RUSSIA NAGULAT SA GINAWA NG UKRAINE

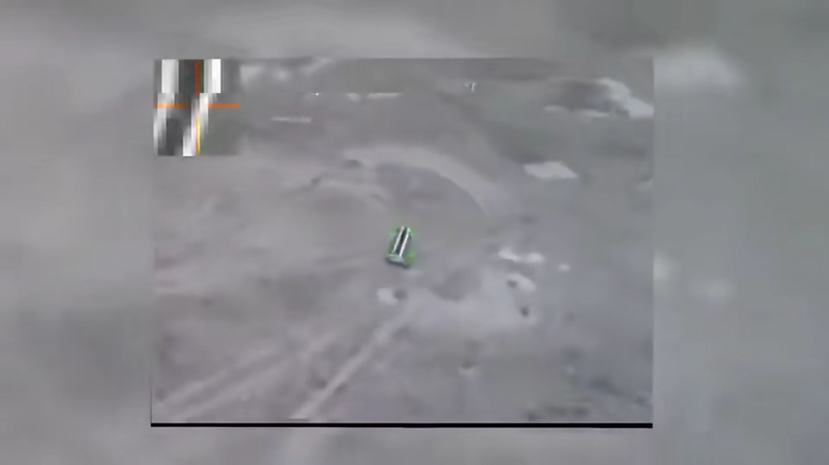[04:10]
At kapag na-stabilize na ang target, agad namang bubulusok ang drone papunta sa target at papasabugin ang kanyang sarili.